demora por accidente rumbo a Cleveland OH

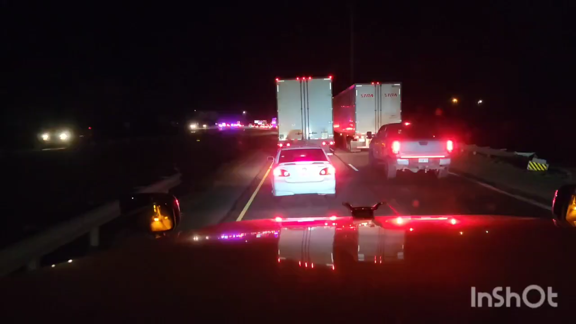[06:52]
ya cruzando ya, ya en los límites ya para cruzar por Ohio aquí, ahora un accidente. Llevo como 10 minutos parado aquí. Parece que la cosa es grande porque pasaron como 5 patrulleros, ambulancia. Y han salido para atrás como dos ambulancias. Y siguen saliendo y siguen llegando y esta no se mueve.